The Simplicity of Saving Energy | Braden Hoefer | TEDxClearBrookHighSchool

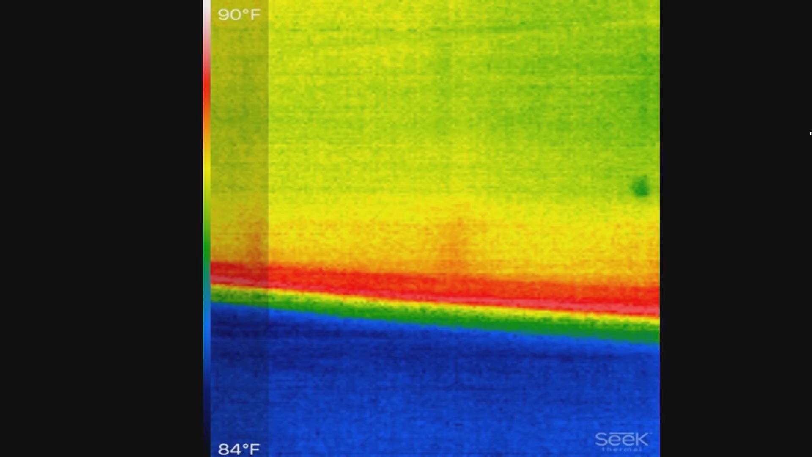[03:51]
On screen: scale top 90°F, scale bottom 84°F
The rest of the pane stays about three to four degrees cooler. Three to four degrees cooler.
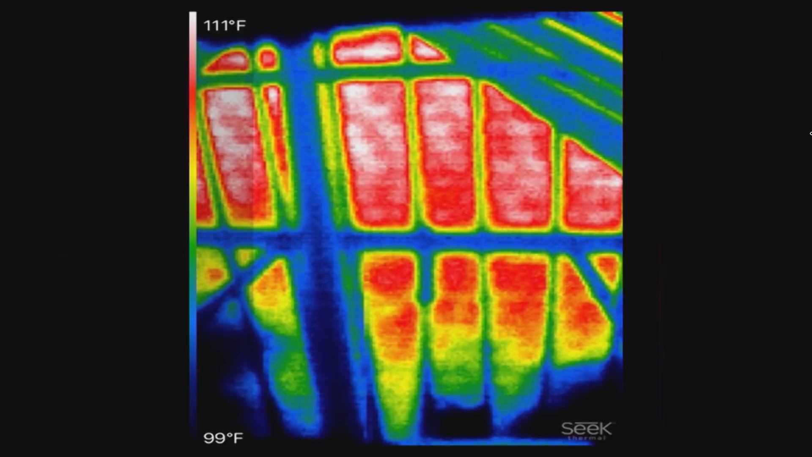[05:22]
On screen: scale top 111°F, scale bottom 99°F
It's about 100 degrees up there right now, and we live in Houston, and it's only May, so we certainly know it's going to get hotter. But this is where we put the thing that we expect to distribute all of the cold air in our house.
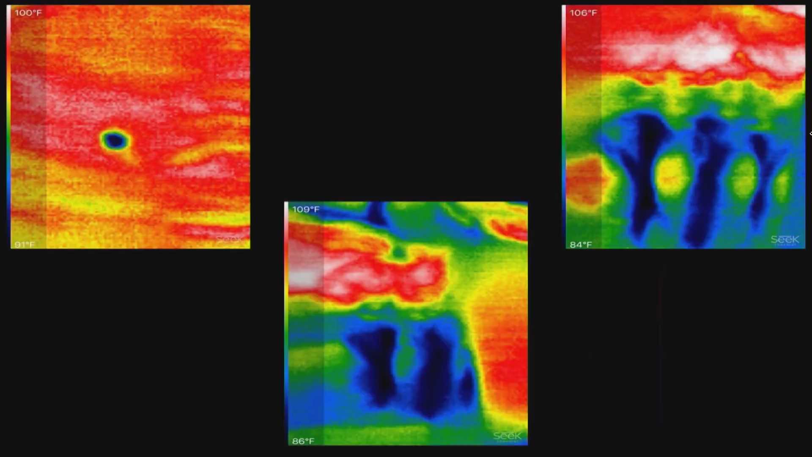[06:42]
Well, while I was up there taking those other pictures, I just took a quick look around and, well, that's a couple of holes and a few loose fittings on my ducting. And so I walked out of my attic back down my stairs and this time before I could get to the garage, my dad stopped me and asked me what I was doing.
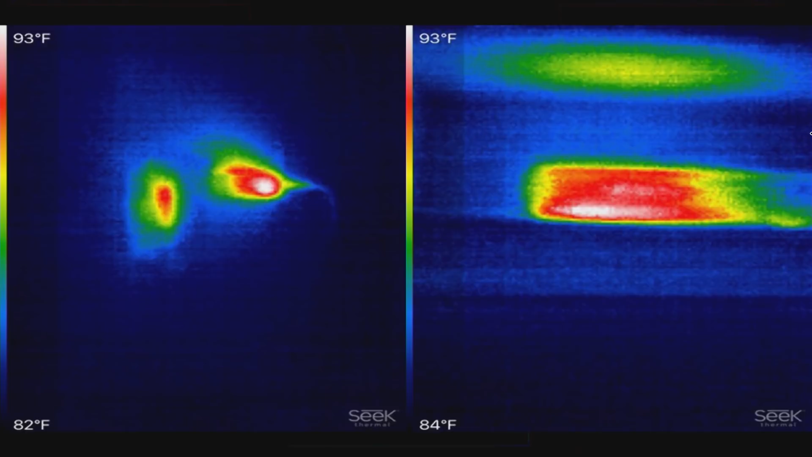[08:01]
In fact, even when these devices are off, they can still use about as much electricity as a 60-watt light bulb.